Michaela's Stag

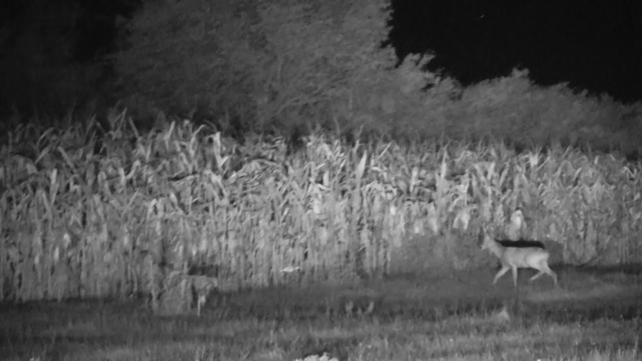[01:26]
Michaela spots a roebuck moving into the maize crop.
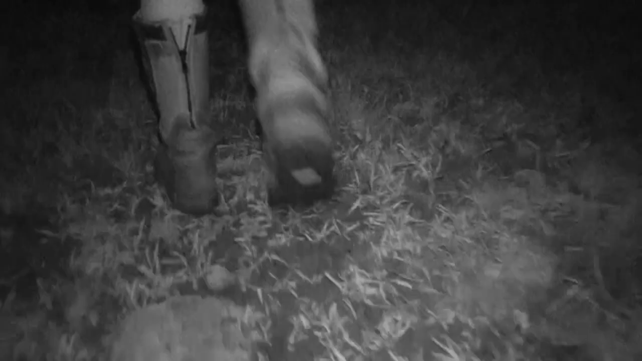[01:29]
So exciting!
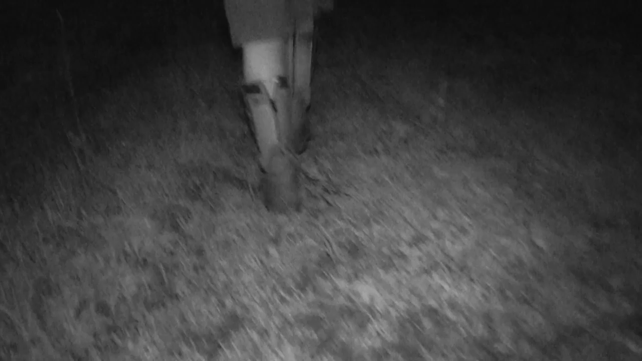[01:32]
It's worth having a walk around with the night vision to see what else is out there.